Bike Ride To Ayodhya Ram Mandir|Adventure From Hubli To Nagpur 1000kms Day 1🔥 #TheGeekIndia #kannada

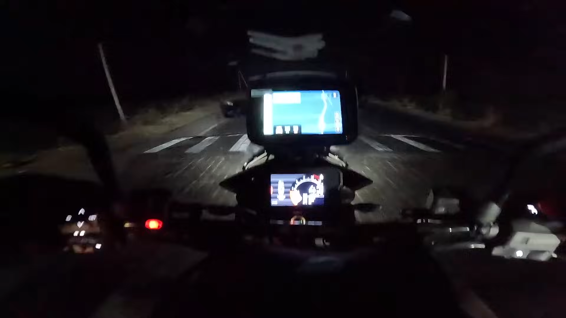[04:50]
ಅದು ಎಂತ ಹಂಪ ಐತೆ, ರಿಫ್ಲೆಕ್ಟರ್ನು ಹಾಕಿಲ್ಲ, ವೈಟ್ ಪಟ್ಟಿ ಹಾಕ್ಯಾರ, ಅದು ಕಾಣೂರಿಲ್ಲ.
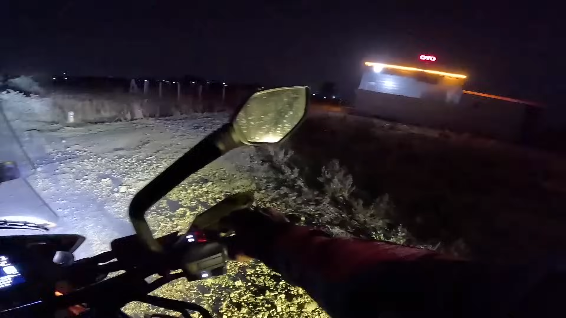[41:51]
ಯಾರಿಲ್ಲ ತಮ್ಮ ಇಲ್ಲ ಏನಂತಿ ಹೋದಿಲ್ಲ, ಊಟಕ್ಕೂ ಏನು ಸಿಗಂಗಿಲ್ಲ ಇಲ್ಲಿ. ಲಫ್ಡ ಆಯ್ತು ಜಗನ್ ಲಫ್ಡ ಆಯ್ತು.
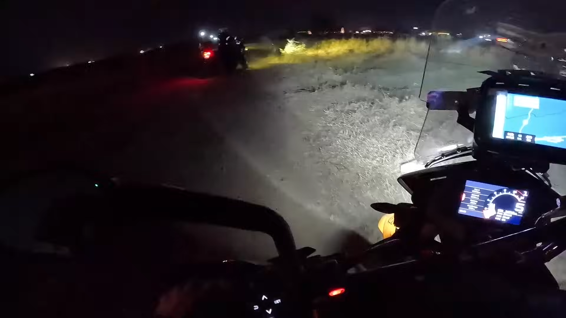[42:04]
ಹಾಂ ಫುಲ್ ಪಚ್ಚ ಪಚ್ಚ ಕೆಲಸನ ಇಲ್ಲಿ ಬರೀ ಡೇಂಜರ್ ಇತ್ತು ಇದೆ.